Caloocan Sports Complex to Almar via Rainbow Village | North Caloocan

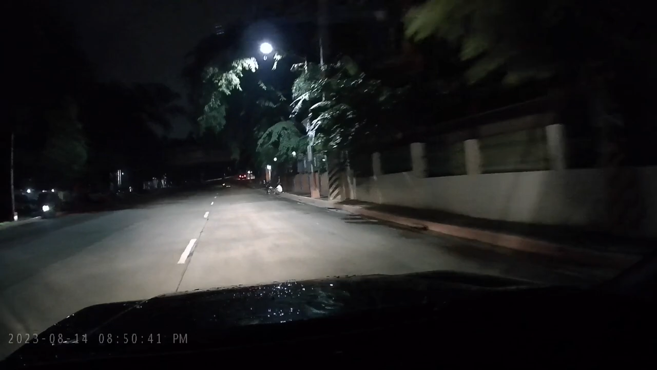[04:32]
Mga nanay? Oo. Galing mga estudyante dyan. Ayun o, footbridge na. Ay buti may ganyan na. Kaya wala yan eh. Yan siya nasagasahan sa ano. Mga alala ko po, tangkinan yun o. Buta tayo na. Gabing-gabing. Hindi ako, yung nag-aaral ako dyan ako.